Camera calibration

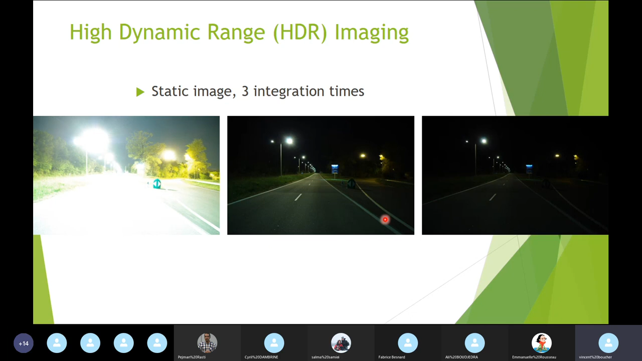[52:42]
taken with three different integration times and we can select all the pixels in each image being in the linear range and combine them to obtain a single